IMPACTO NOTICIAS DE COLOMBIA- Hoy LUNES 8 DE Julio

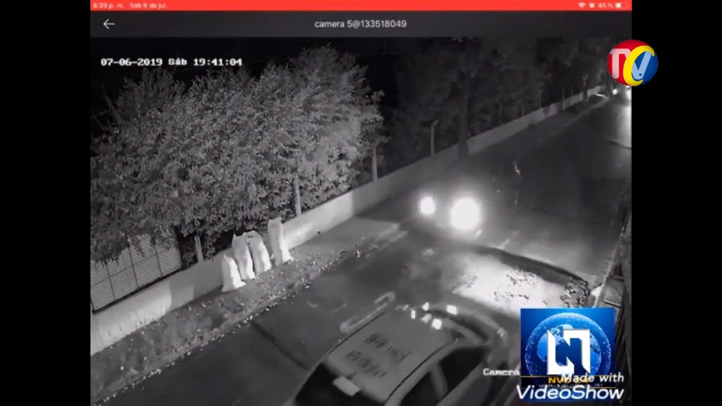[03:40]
En Florida Blanca, cuatro delincuentes en moto persiguieron a esta muchacha que venía sola después de trabajar, pero cuando se vio perdida y que vio que la iban a alcanzar los delincuentes, tiró el bolso por la paredilla para que no la robaran. Muy hábil.